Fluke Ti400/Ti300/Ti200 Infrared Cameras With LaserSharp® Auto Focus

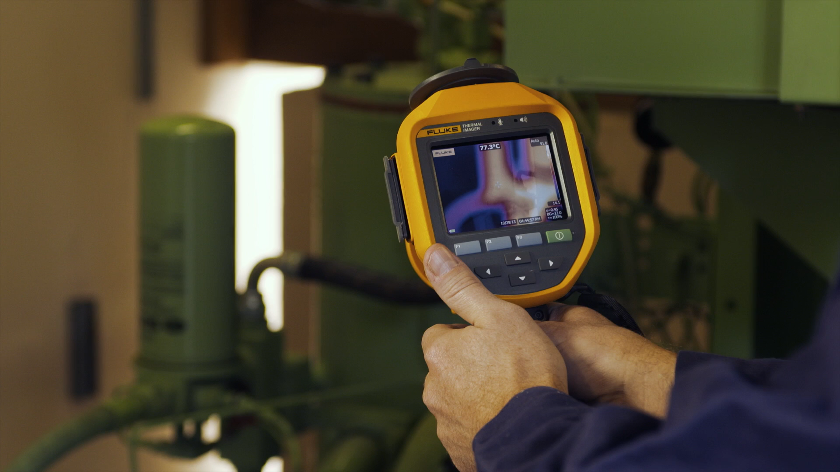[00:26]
This Fluke TI-400 with laser-sharp autofocus gets the images
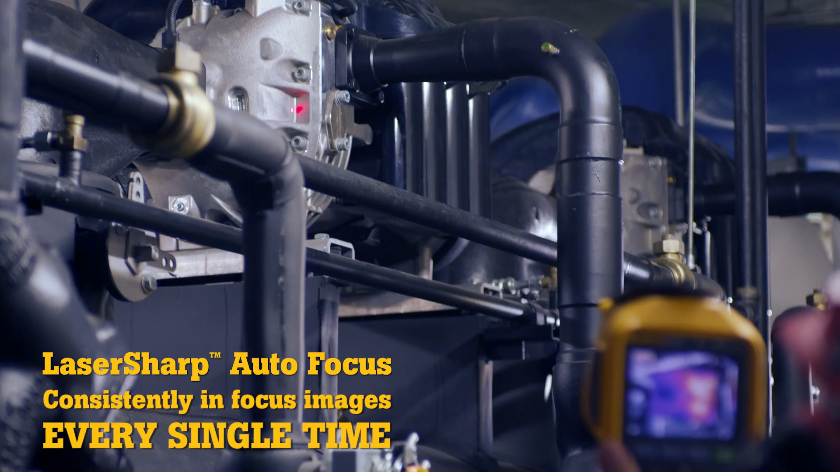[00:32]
you need in focus every single time. These Fluke cameras are the only cameras on the market with laser-sharp autofocus.
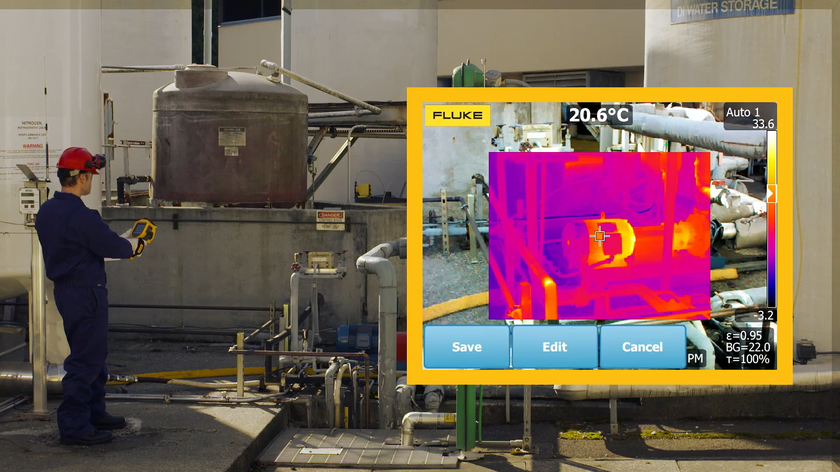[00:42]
On screen: spot 20.6°C
Not anymore. Simply point, focus, and capture your image. Consistently in-focus images easily within a few seconds.
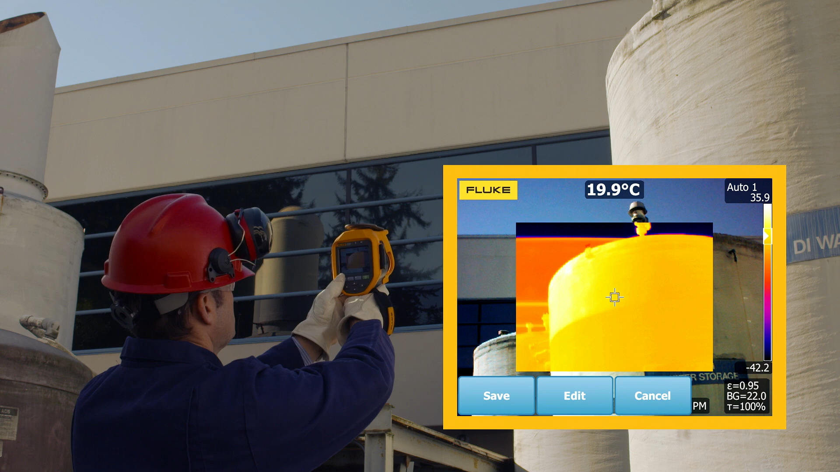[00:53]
On screen: spot 19.9°C
Out-of-focus images can give you inaccurate temperatures. Look at the temperature of this component in this out-of-focus image.
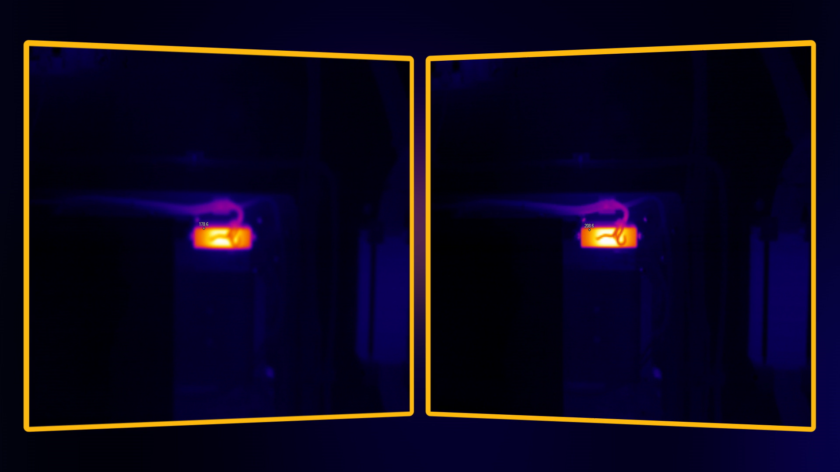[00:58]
It shows a high temperature of 178.6 degrees.
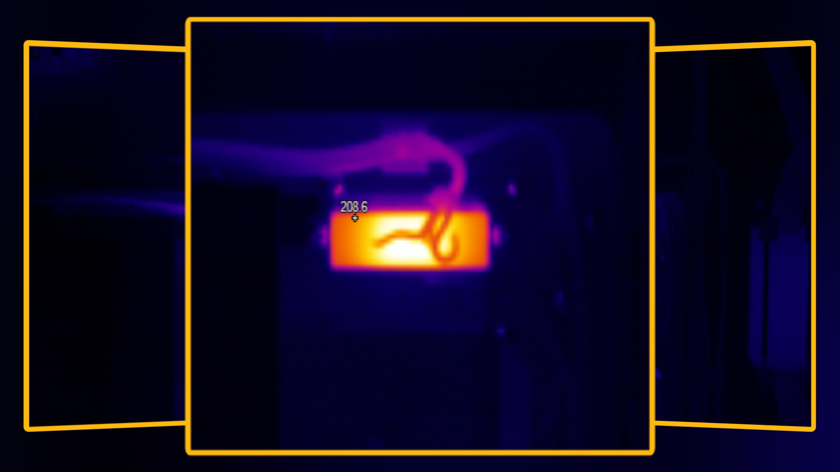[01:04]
When in fact, in this in-focus image, it is 208.6 degrees.
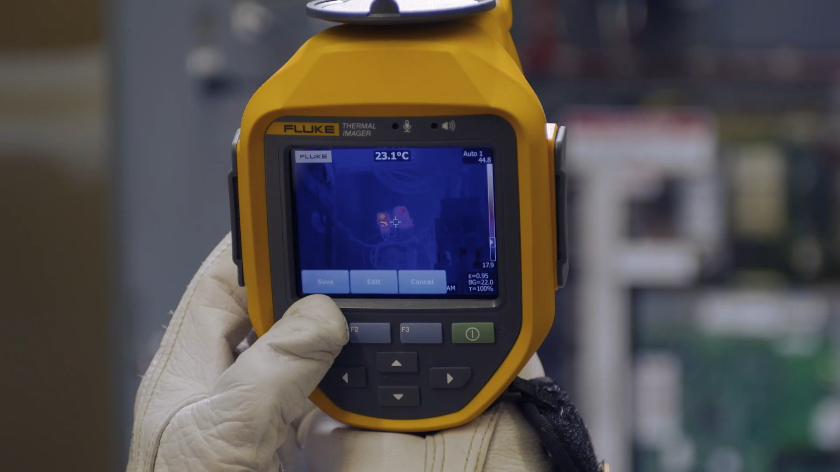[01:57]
On screen: spot 23.1°C
For consistent results in seconds, the Flute TI-400 with laser-sharp autofocus.